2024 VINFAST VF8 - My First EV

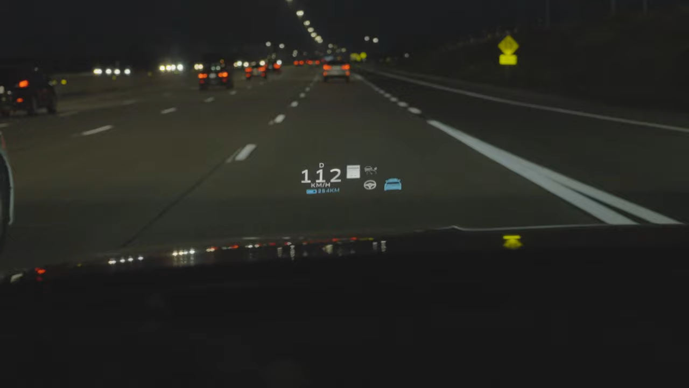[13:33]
of these things so just by looking straight up while driving my vehicle i don't have to look down at this screen at all